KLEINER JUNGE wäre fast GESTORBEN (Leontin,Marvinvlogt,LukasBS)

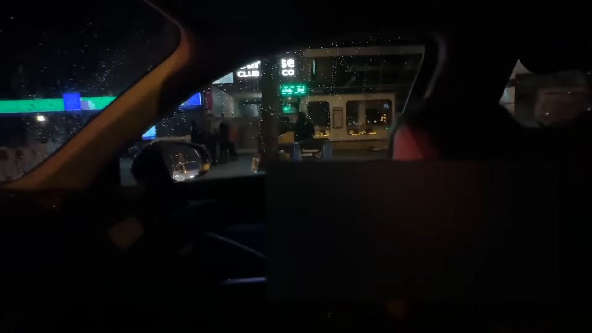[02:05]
3 Uhr morgens, jetzt werden wir erstmal hier noch durch ganz Berlin fahren und werden schauen, was hier so alles abkommt. Genau, hier geht noch ordentlich was ab, Leute, sag ich euch! Eben hat es ja schon richtig geballert die ganze Zeit.
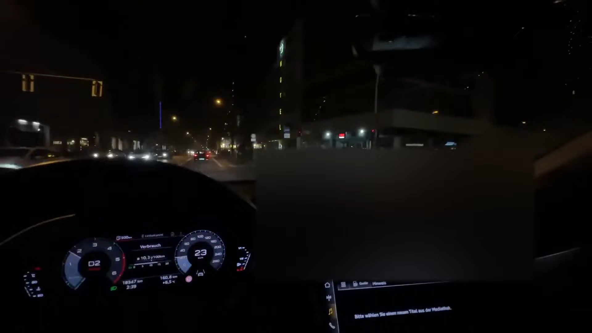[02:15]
Wir gucken nochmal hier ein bisschen, ob wir noch was abchecken können. Leontine, da hinten hinten ist es richtig gekauft, ne? Oh mein Gott, da brennt es richtig!